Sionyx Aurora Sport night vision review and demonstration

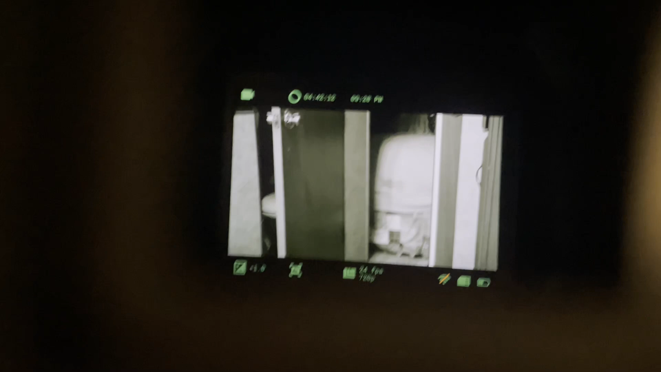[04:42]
So you can actually see into there and you can actually see that it can see a lot better in the dark just from this, but let's, you can, there's a bunch of different frame rates you can choose from.
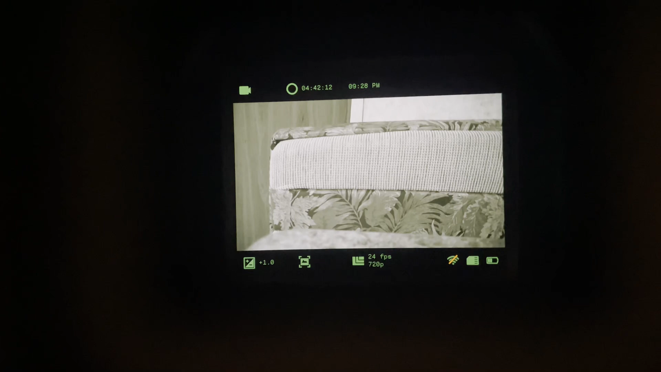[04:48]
And the lower the frame rate, the better the night vision will be for this.
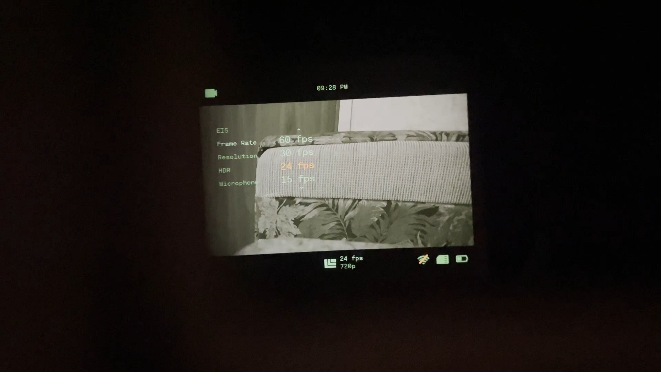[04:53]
I'll be using 24 frames because that's about what I record at. You can see it's 720p.
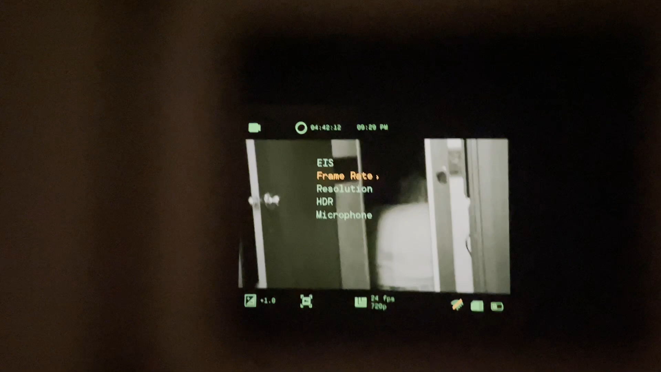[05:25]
So I'll, I'll just switch this camera in just a second.
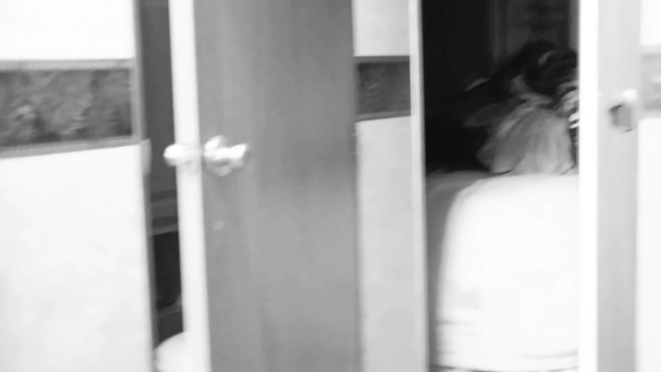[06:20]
And everything's went to black and white.
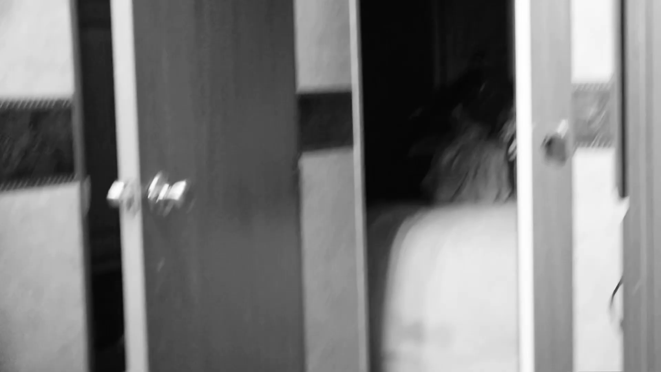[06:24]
It has a color, but now you can see this opens the aperture all the way up.
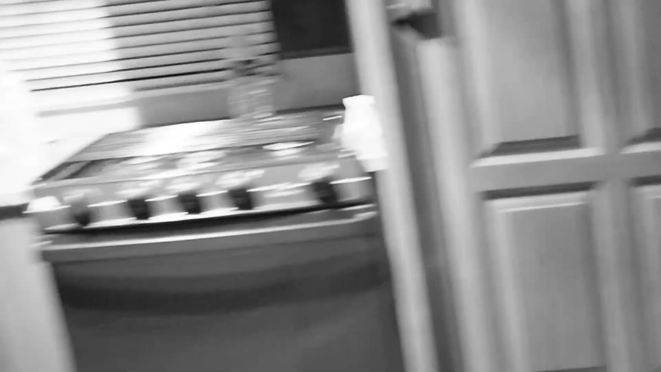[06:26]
I can adjust the settings to go into color night vision, but this looks the best, honestly, when you're outside.
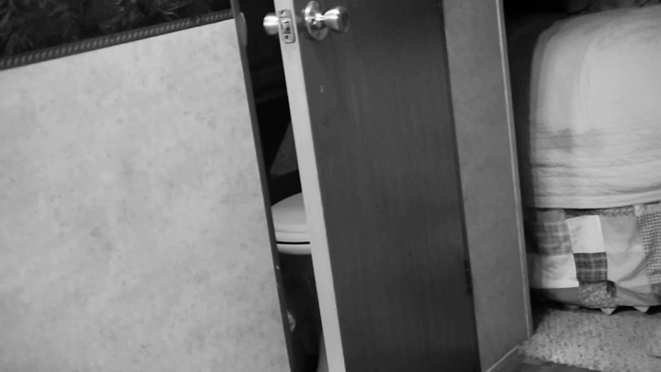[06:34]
The color night vision is pretty cool, but it really makes it really grainy. So I like this one the best.
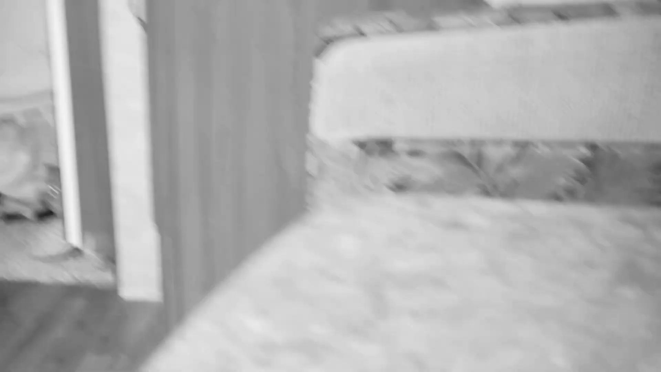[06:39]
All right. So let's go outside real quick and I'll show you how good this thing is.
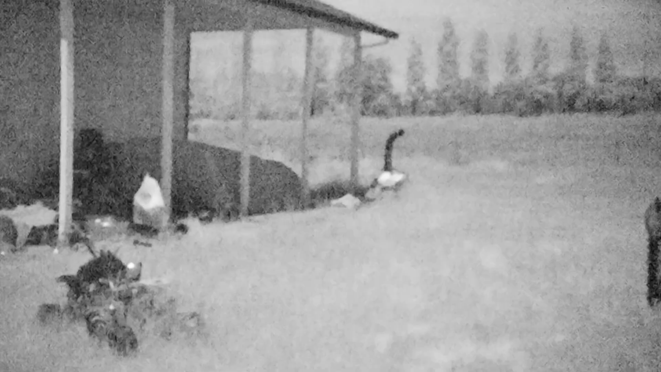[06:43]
Hello everybody.
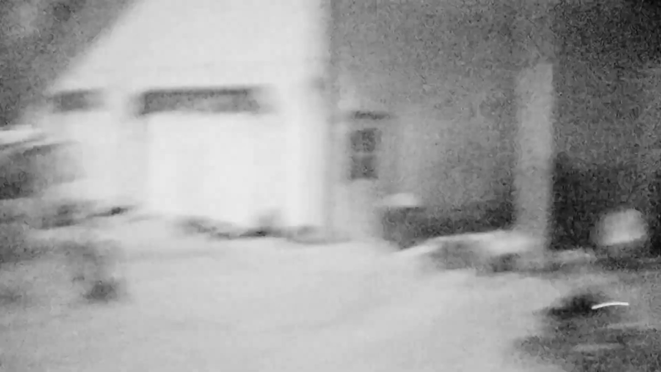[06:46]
I am now outside and it is pitch black.
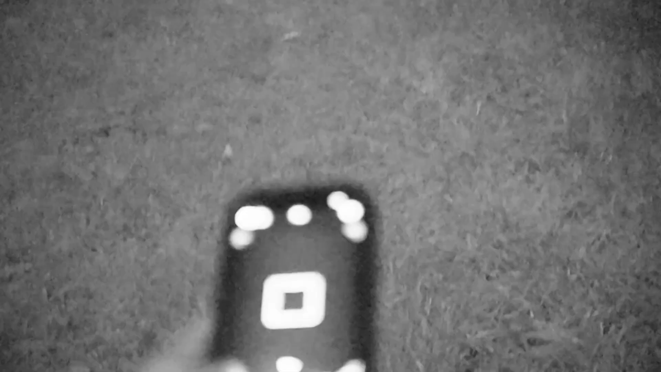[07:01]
That flashing is the infrared on the phone. So let's take a little video.
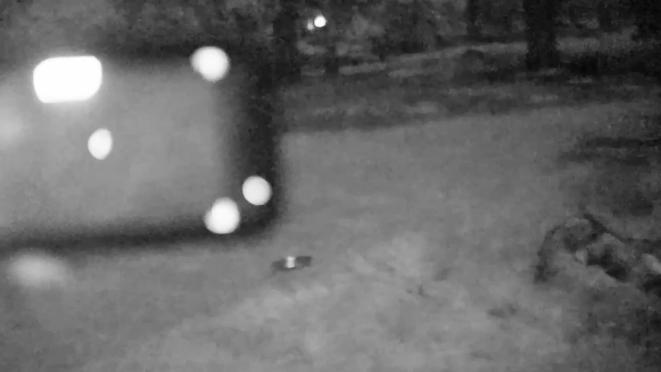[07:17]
And you can see it is pitch black out here. Man, the phone with that sensor is very annoying.
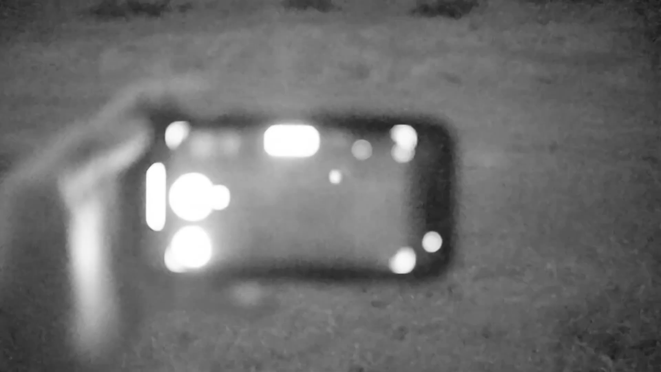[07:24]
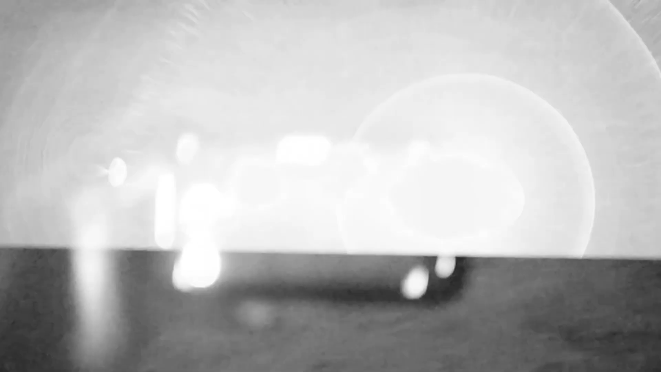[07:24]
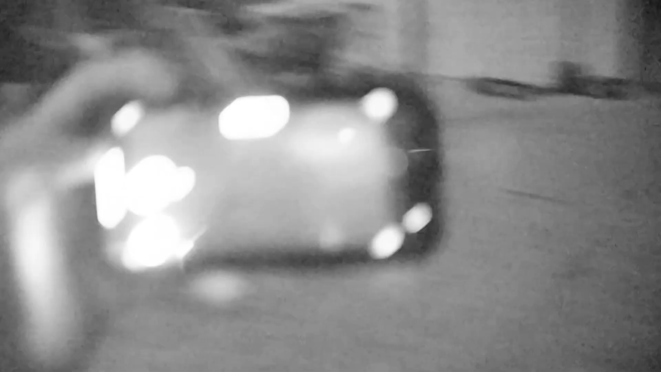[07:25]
That's the infrared sensor that the phones have. All right.
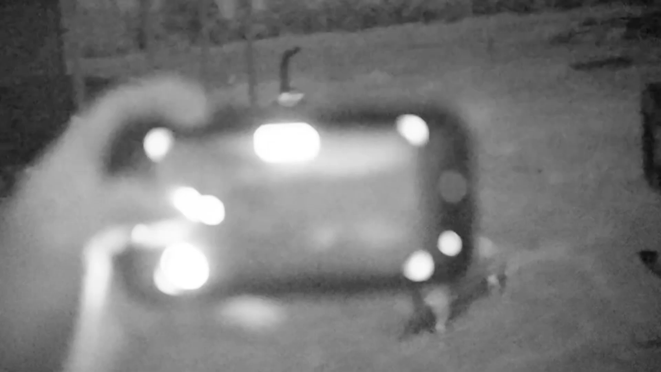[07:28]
So and you can see it is pitch black out here.